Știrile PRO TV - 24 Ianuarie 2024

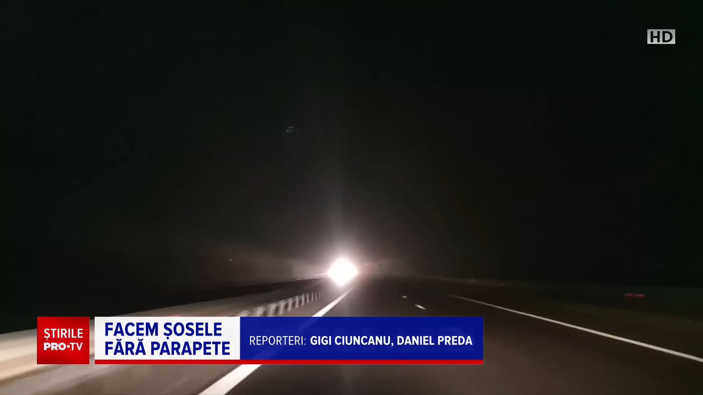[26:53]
Pe autostrada București pitește pildă. Acestea sunt oraritate. În lipsa lor, șofatul pe timp de noapte devine problematic.